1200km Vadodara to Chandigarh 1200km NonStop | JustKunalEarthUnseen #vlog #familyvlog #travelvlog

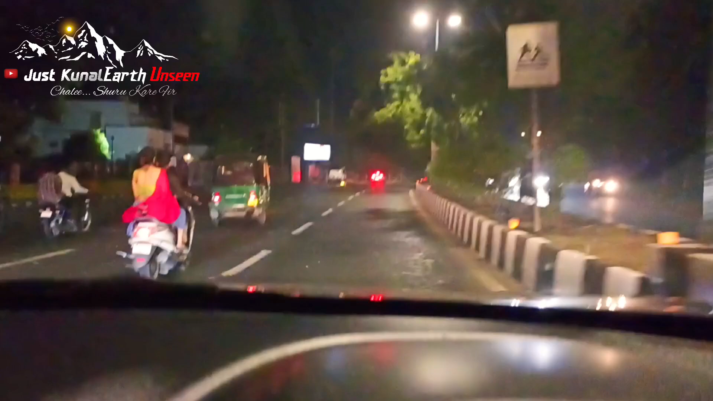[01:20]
देखिए चेक कीजिए गाइस ये क्या नज़ारे हैं, देख रहे हैं ये वडोदरा के नज़ारे हैं नाइट के।
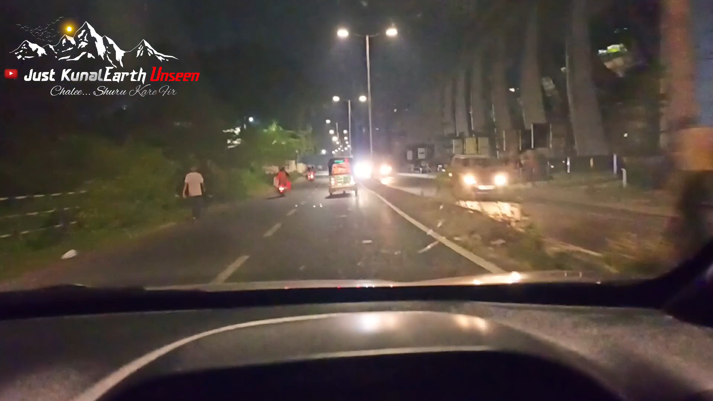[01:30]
सो गाइस जिस रास्ते से मैं जा रहा हूँ ना गोधरा से, वहाँ से उदयपुर का सीधा डायरेक्ट हाईवे है,
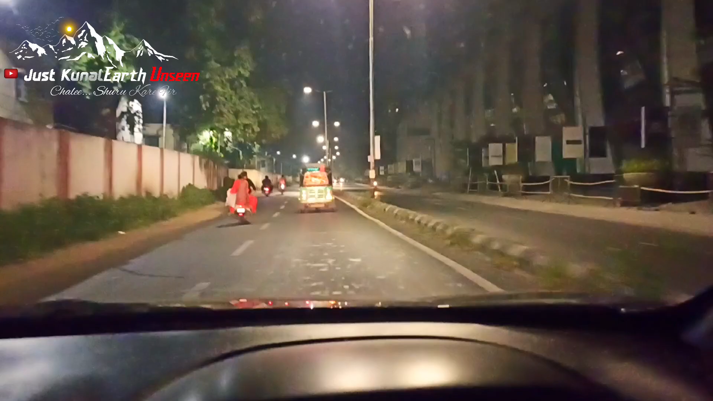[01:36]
तो वहाँ कोई इतनी प्रॉब्लम नहीं है, तो आप लोगों को दिखाएंगे। तो अब बस पहुँचने वाला हूँ, तो आप लोग बस रोड का एंजॉय लीजिए। सो गाइस अभी हम वडोदरा में ही हैं, बस जैसे हाईवे पे पहुँचता हूँ तो मैं आप लोगों को अपडेट देता हूँ,
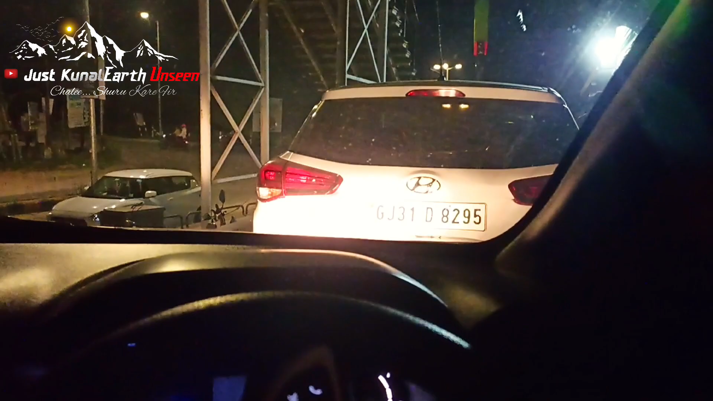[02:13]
सो गाइस देखो यहाँ तो लाइनें लगी हुई हैं सारी की सारी,
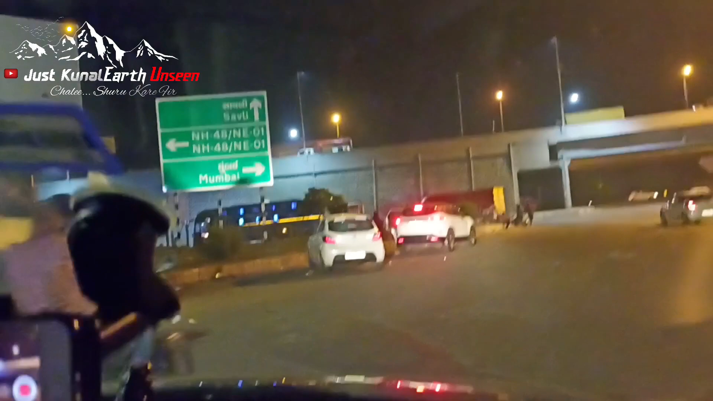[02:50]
तो गाइस नेशनल हाईवे 48 पे आ चुके हैं, NH 48, अब बस अब उसके लिए निकल रहे हैं हम दोधरा के लिए और
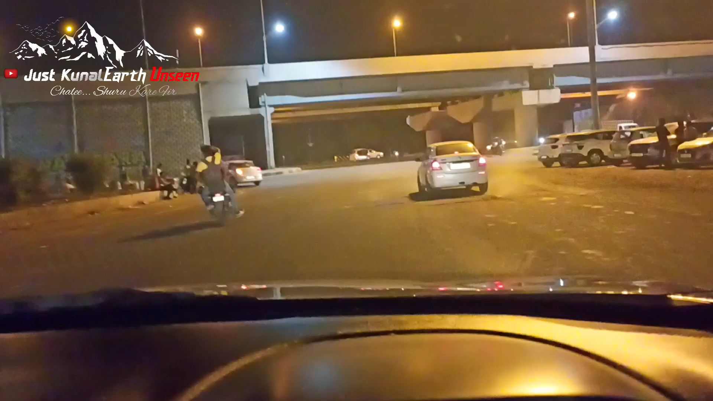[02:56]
उदयपुर के लिए। तो गाइस मुड़ चुके हैं, बस ऊपर चढ़ रहे हैं हाईवे पे, बस पहुंच ही गए हैं, चढ़ चुके हैं हाईवे पे।
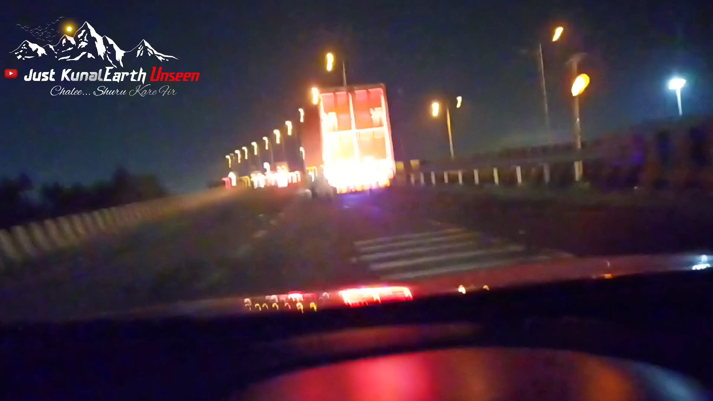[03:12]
गाइस देखते हैं कब तक पहुंचते हैं उदयपुर और आप लोगों को अपडेट देते हैं। आप रोड का एंजॉय लो अब, और हम थोड़ा म्यूजिक का एंजॉय लेते हैं।
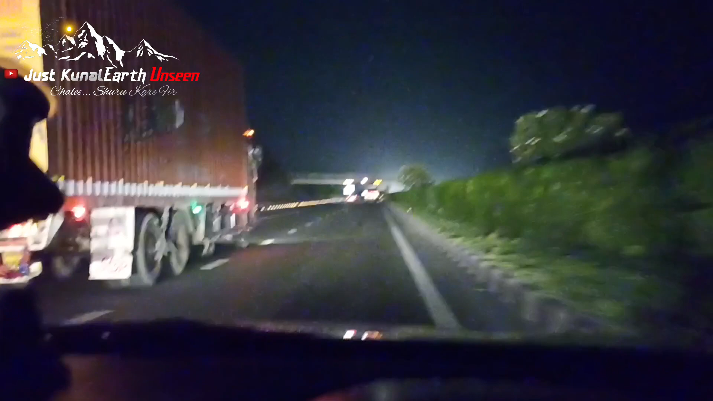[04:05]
ये देखो बंदा देखो भाई साहब कैसे गाड़ी चला रहा है।
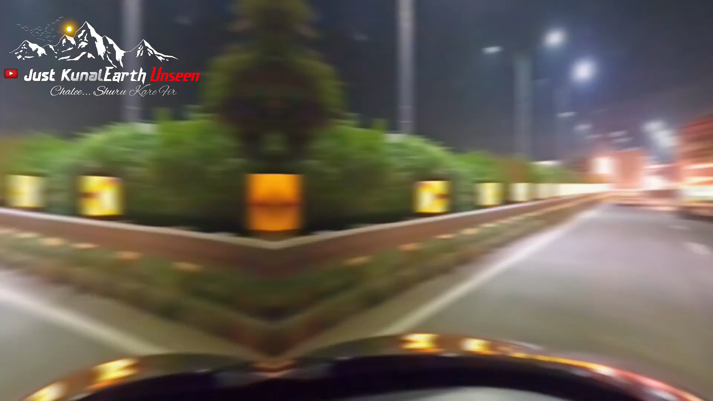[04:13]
तो गाइस टोल टैक्स आ चुका है, आई थिंक 60 रुपीज है या 50 रुपीज है, अभी आप लोगों को दिखाता हूँ, रुक जाओ क्योंकि मैं तो फास्ट ट्रैक है, फिर भी मैं आप लोगों को अपडेट दे देता हूँ। टोल टैक्स होगा
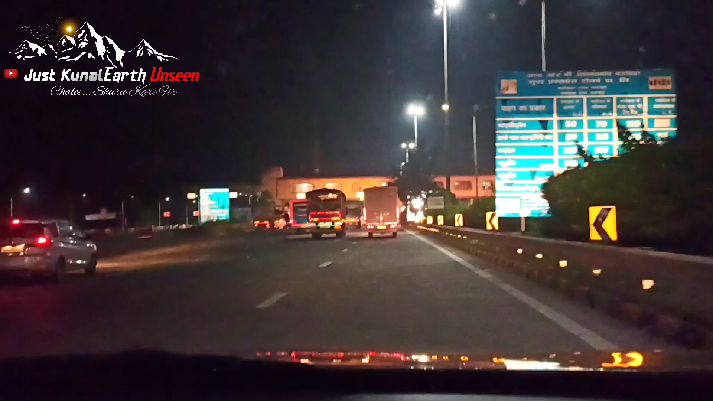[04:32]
50 रुपीज, 50 रुपए का टोल टैक्स है भैया। तो देखो भाई साहब
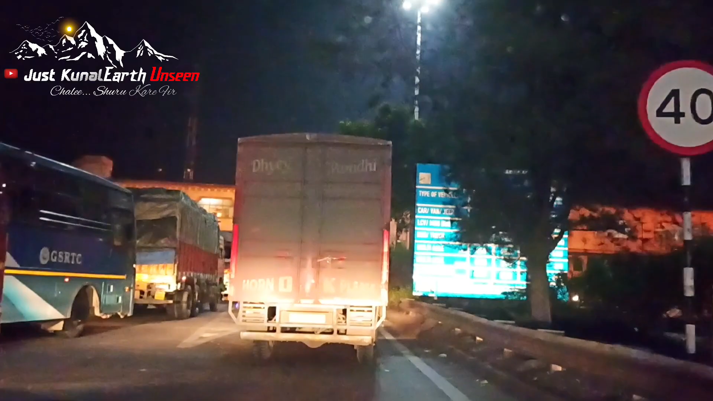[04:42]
कार का कितना है, हाँ जी 50 रुपए गाइस 50 रुपए है। चलो जी सो गाइस 50 रुपए का टोल टैक्स हम कर चुके पे, अब आप रोड का एंजॉय लीजिए, आपको अहमदाबाद वाली जगह पे पहुंच करके आपको बताते हैं जो रास्ते में आएगा तो आपको अपडेट देते हैं।
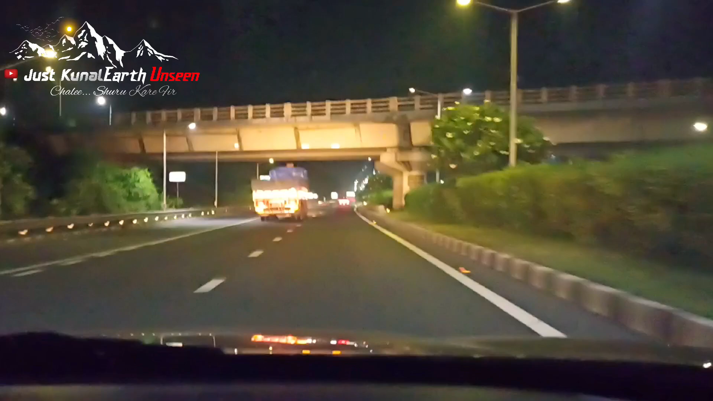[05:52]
यहाँ पे ना तो खड्डे ना कुछ है, बहुत मजा आ रहा है इस हाईवे पे और थकावट भी नहीं हो रही है इस हाईवे के ऊपर। आराम से मस्ती करते हुए गाड़ी चलाओ। तो गाइस अहमदाबाद रह चुका है 43 किलोमीटर और जयपुर है 700 किलोमीटर। ये देखिए गाइस बहुत बढ़िया है। ओके हम राइट मुड़ेंगे। राइट क्या है यार, ये तो उसमें लिखा गुजरातियों में
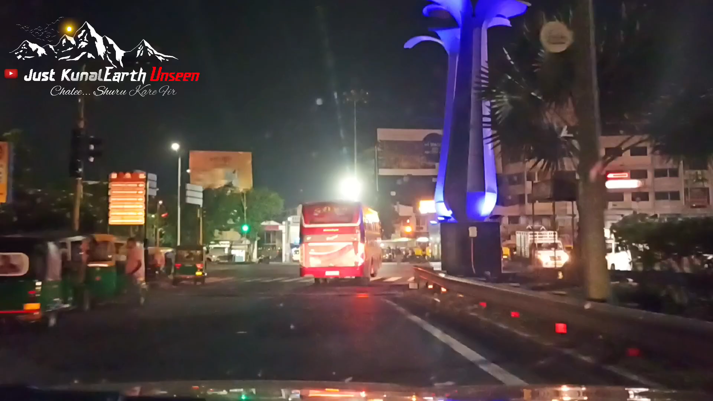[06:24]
जशोदा रोड। जशोदा रोड के लिए हम राइट मुड़ेंगे गाइस।
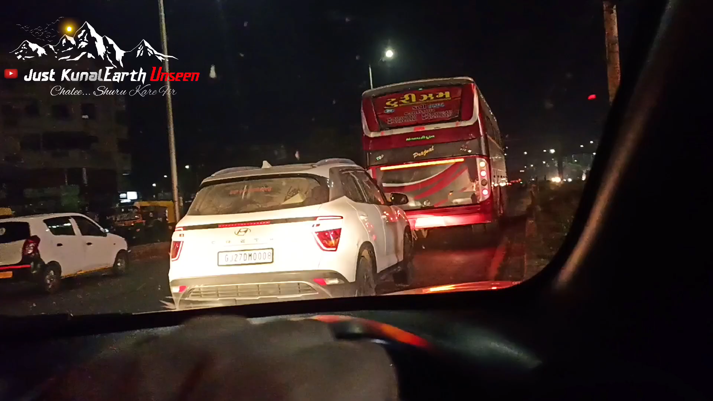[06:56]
चलो गाइस निकल गए। गाइस ये अहमदाबाद ही है दिल्ली है 885 किलोमीटर, उदयपुर है 225 किलोमीटर।